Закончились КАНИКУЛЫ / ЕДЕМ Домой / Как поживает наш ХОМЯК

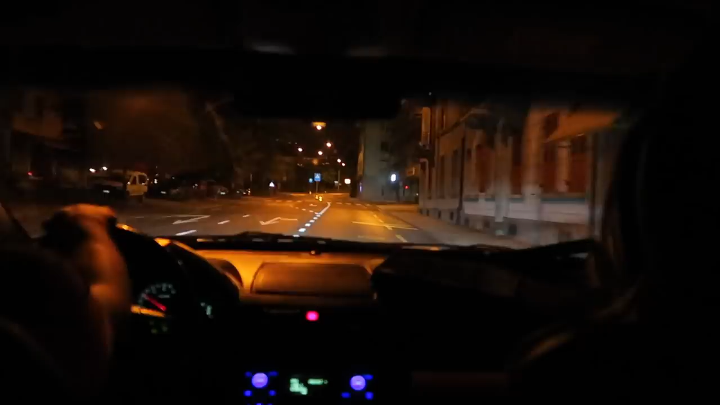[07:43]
уже подъезжаем почти наша дорога домой знакомые давно не ездили здесь